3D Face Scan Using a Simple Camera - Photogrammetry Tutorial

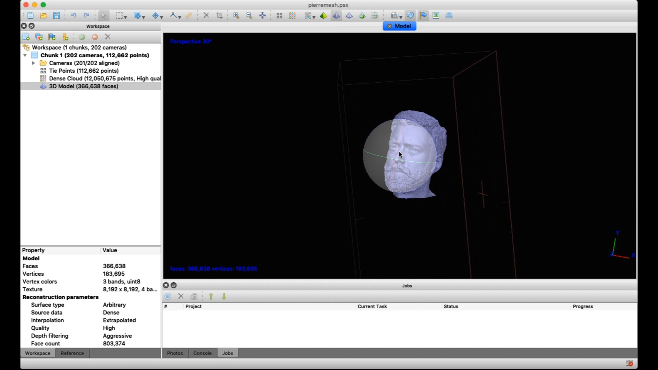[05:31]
And from just taking a lot of photos, you have this amazing 3D model of your face. And you can use it to 3D print it. Which I'm going to do in the next video.